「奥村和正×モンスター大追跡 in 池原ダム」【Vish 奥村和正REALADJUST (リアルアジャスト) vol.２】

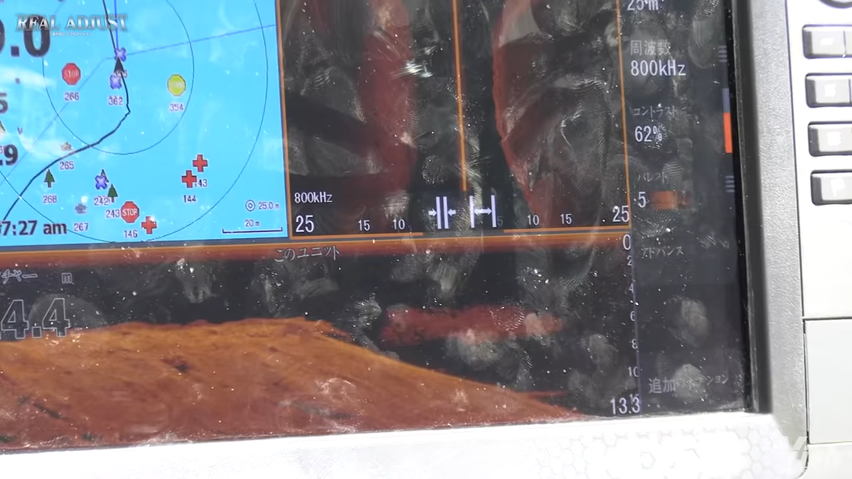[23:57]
うわ、ビートルどっさ俺。
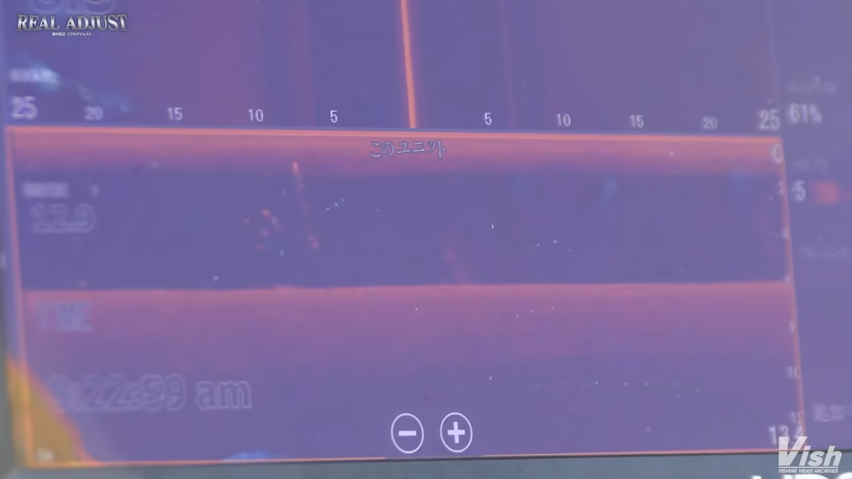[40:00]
めっちゃ流れ止まってる感じやな。
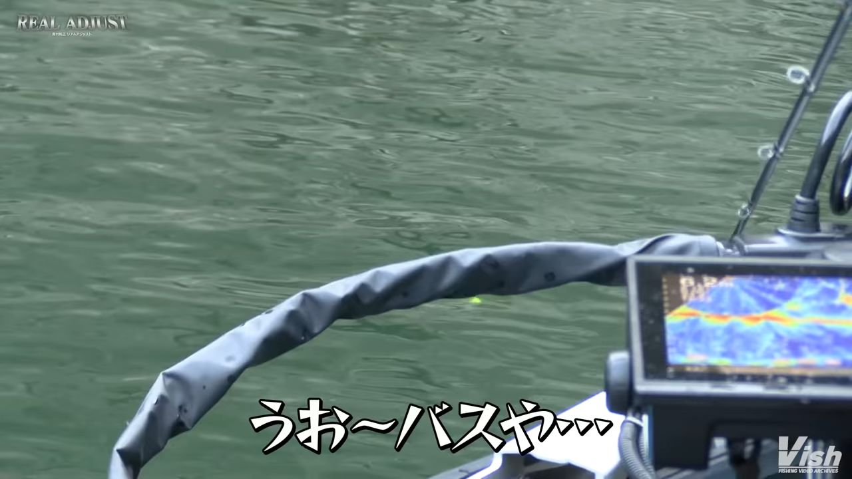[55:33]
ライブスコープに映ってて、目視でも見えた。6時ぐらい。立ち木や。